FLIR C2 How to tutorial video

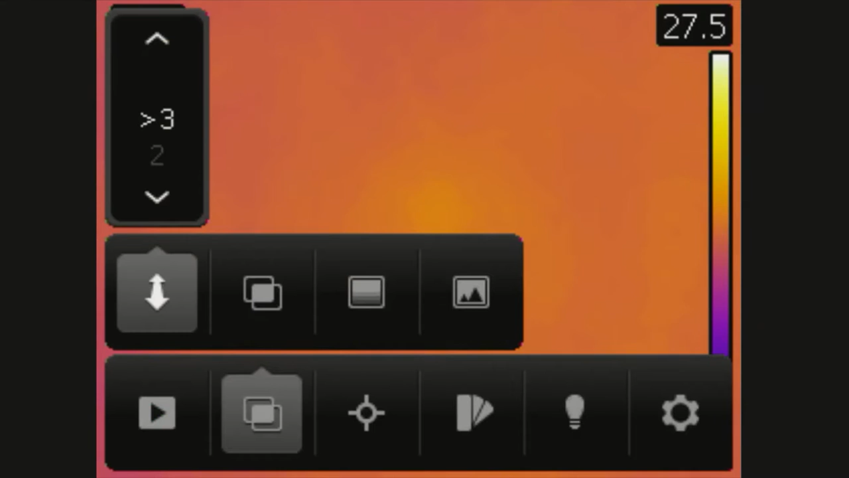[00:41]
Review will just bring up the images you recorded. Image mode allows you to set the alignment distance for MSX, choose whether you want thermal MSX or just a thermal camera, or also a digital camera to take normal images.
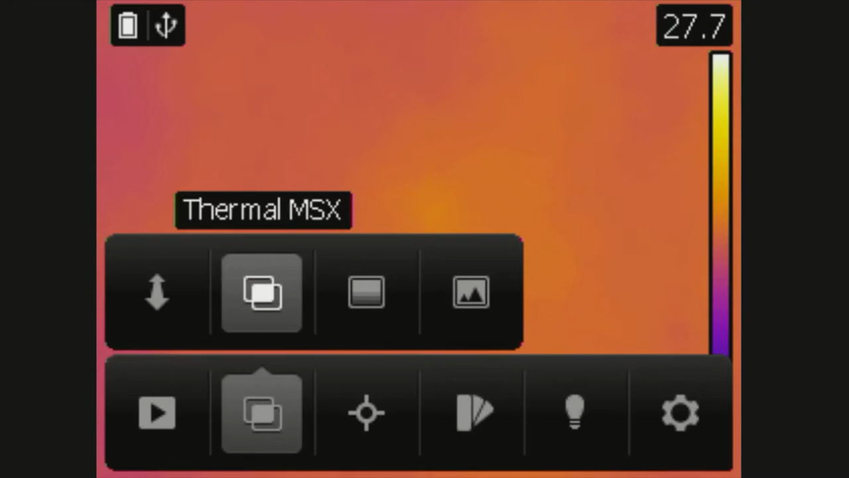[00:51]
The measurement setting will let you choose whether you want a centre spot or no measurement.
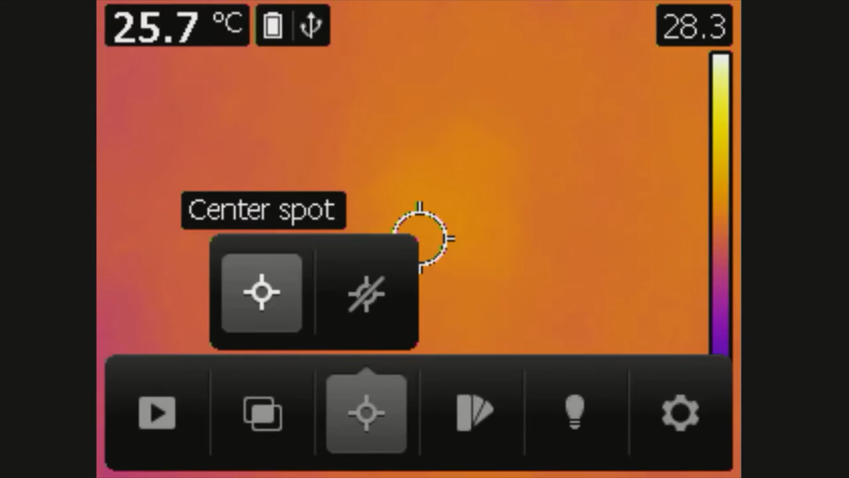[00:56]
On screen: spot 25.7°C
The colour option will give you a choice of three colour palettes, iron, rainbow, rainbow high contrast and grayscale.
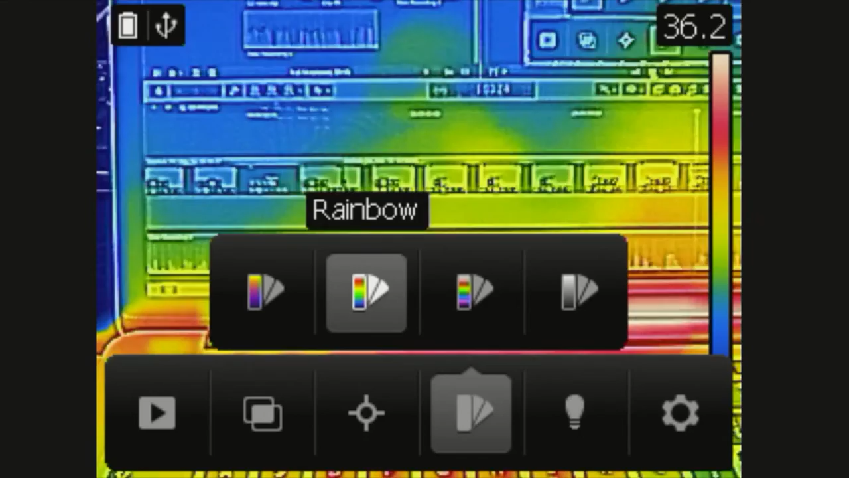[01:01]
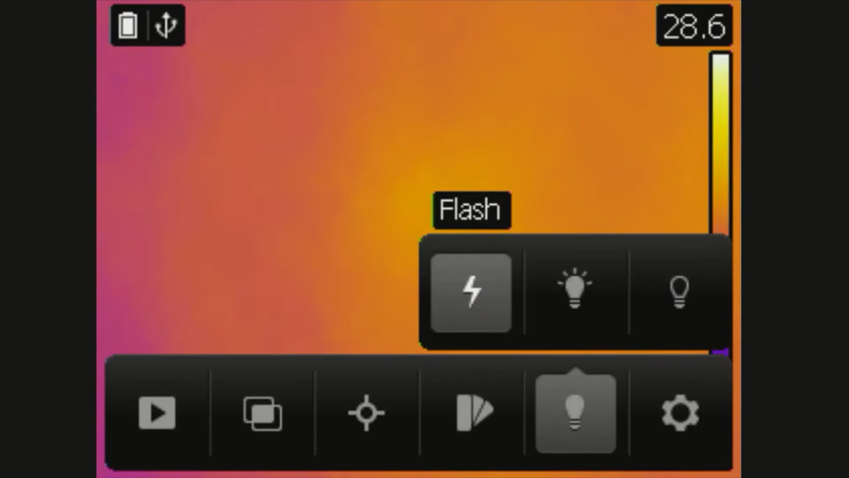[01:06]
The lamp will let you choose whether you want a flash, the light always on or the light never on and clicking on the cog will bring up the settings of the camera.
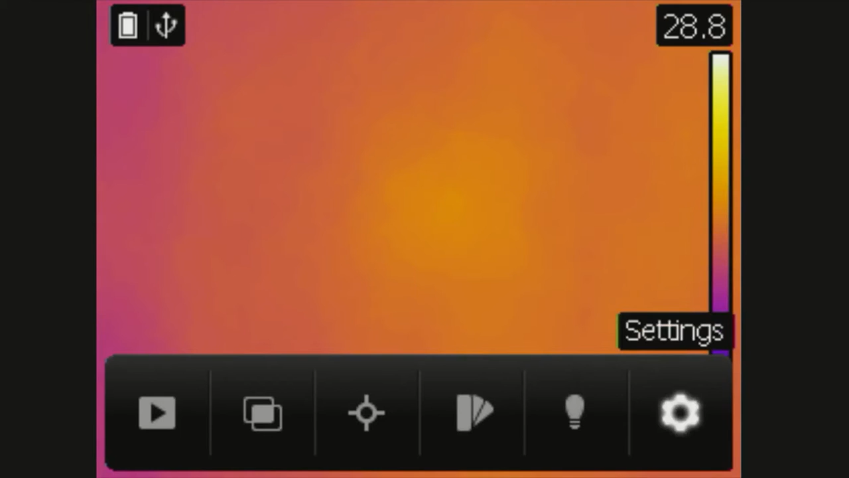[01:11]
Measurement parameters brings up the emissivity menu where there is three presets and a custom value to be used dependent on the surface material and the surface finish of the object you are measuring the temperature of.
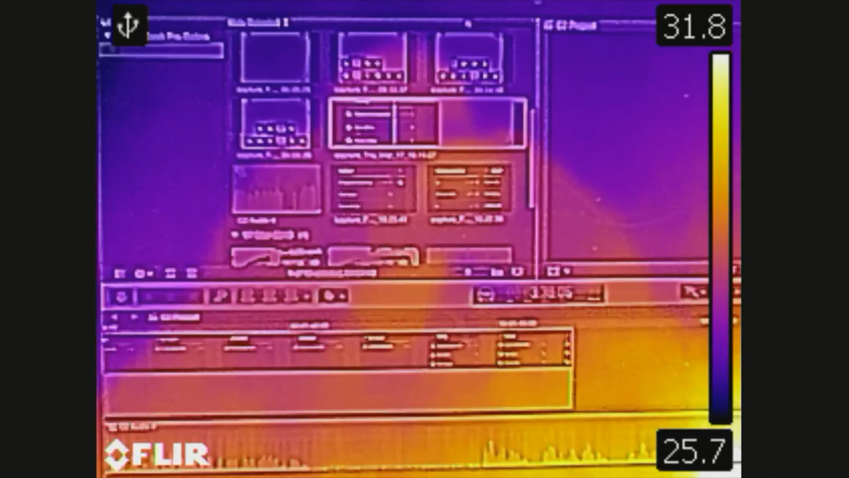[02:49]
And that is the scale locking. To the right hand side you'll see the scale of what you're looking at.
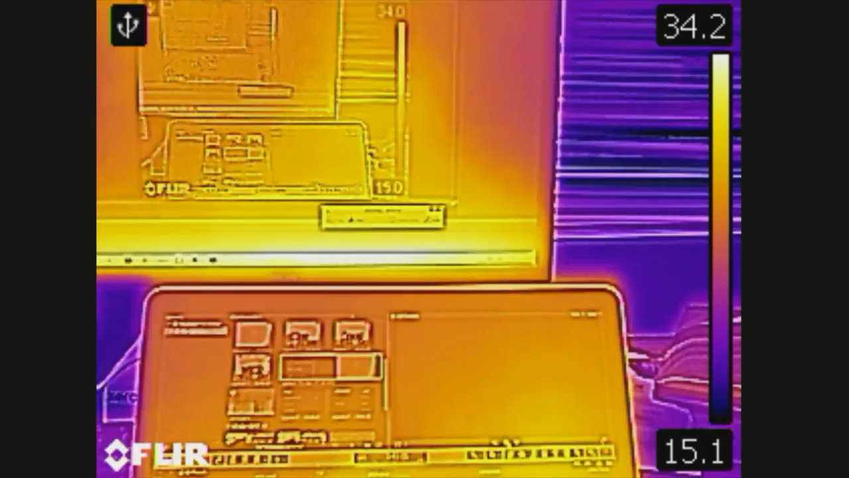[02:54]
As you pan around a room you'll notice the scale changes.
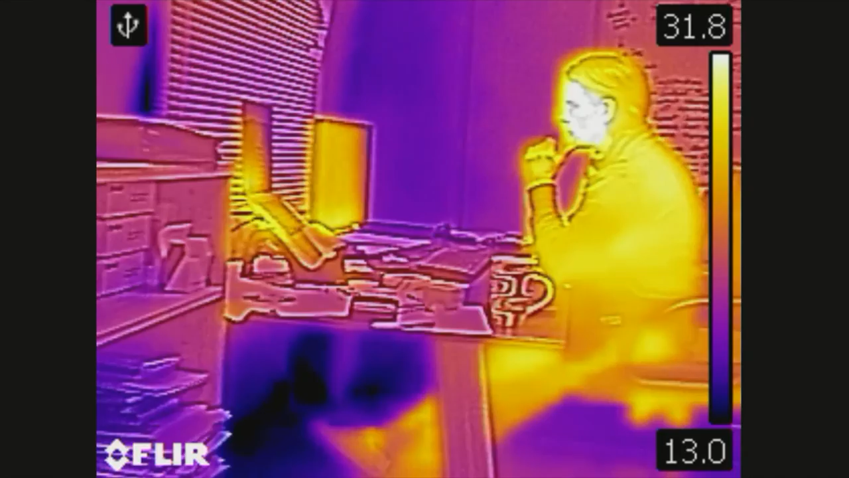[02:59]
If you tap on this scale it will lock this scale.
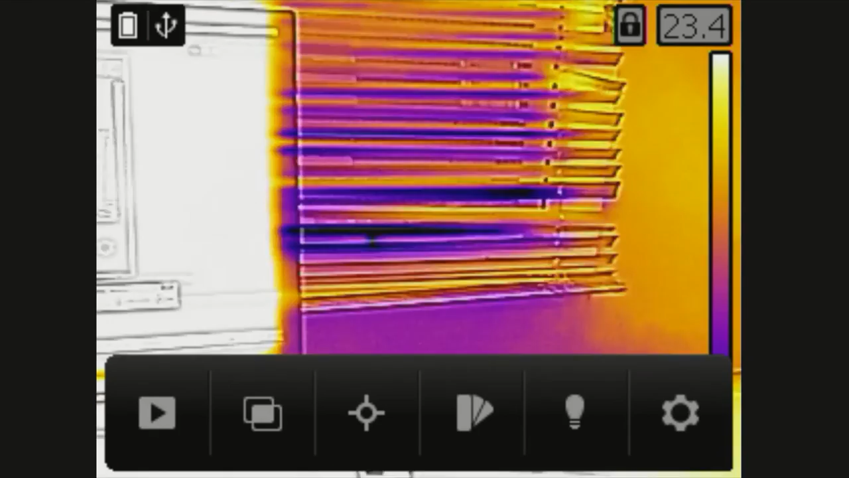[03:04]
Notice how it goes grey with padlocks. As you pan back round it will give you a lock scale and
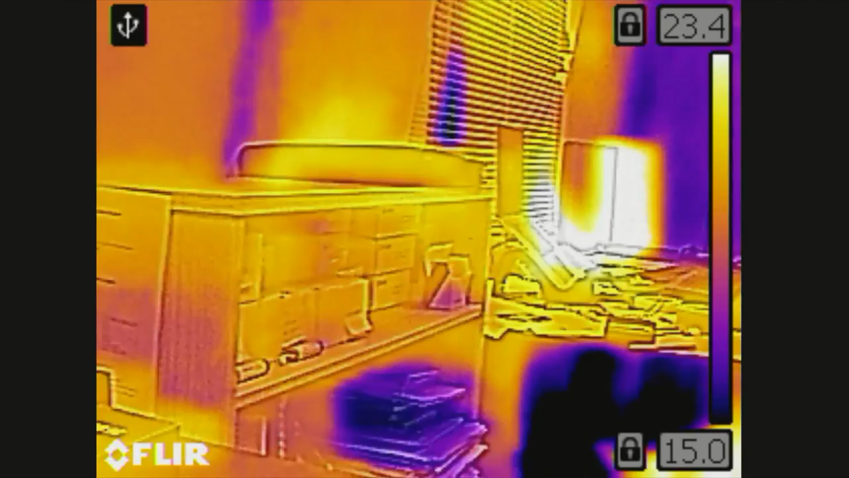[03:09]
will give you a good comparison of what's going on at what you're looking at rather than changing the scale to what is in the field of view.